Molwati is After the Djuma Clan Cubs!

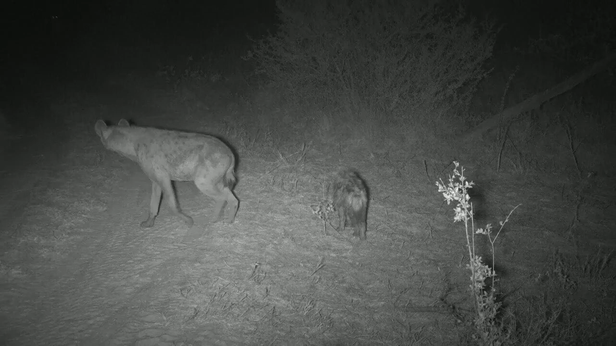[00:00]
happening there? Just, there's something else coming? Is it another hyena? A it's a leopard! Is it Molwati?
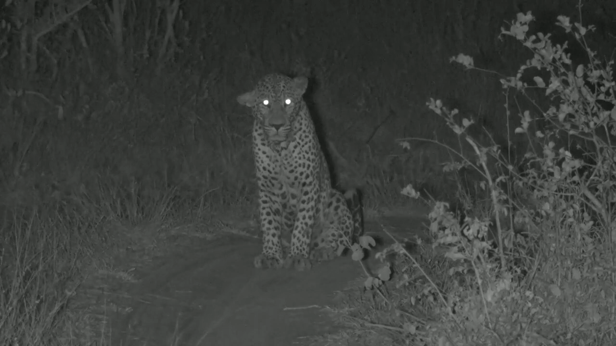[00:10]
Okay, we're definitely not moving. Oh, no, no, no, no, no, no, no, no, no. Run, little ones, run, get into the den!
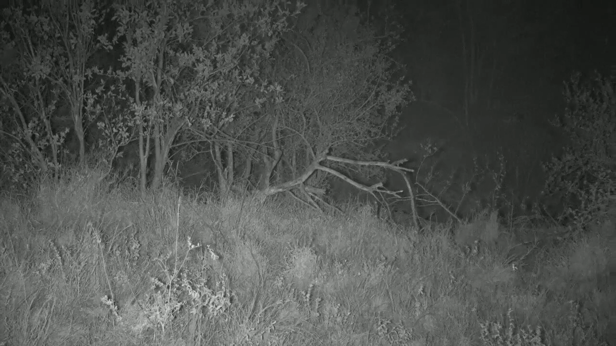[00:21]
Oh, no. Oh, no, no, no, no! It's up in the tree, okay? Hopefully it's up in the tree without a baby hyena. Wait, can you zoom in? Oh, I can't see, guys. I don't want to move.